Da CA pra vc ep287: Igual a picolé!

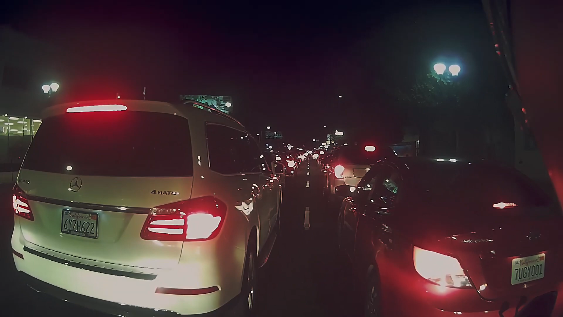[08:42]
Isso aqui é grande, meu Olha o tanto Que demora Pro sinal Pro pessoal Começar a andar Quando o sinal Abre, velho Deixa eu fazer uma coisa Que isso Tá palhaçada, né
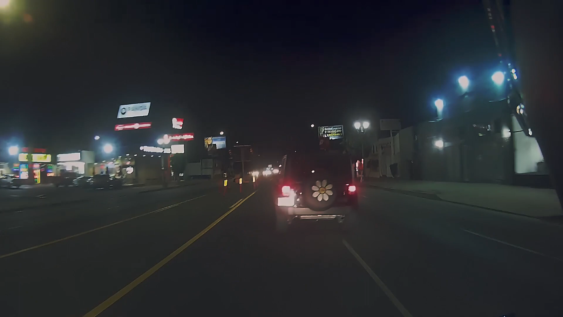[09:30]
Eita Nem reduzir marcha Eita Isso aqui é bom, né Nossa É, vai chegando Perto do mar Meu amigo Meu amigo
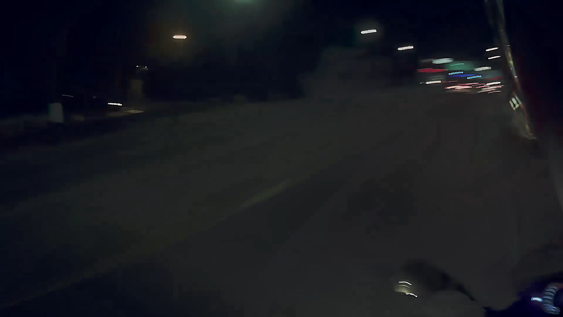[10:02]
Aí a coisa Fica bonita Ó Fica aí Vai Isso Lexus Vem bem Pra cima BMW BMW Também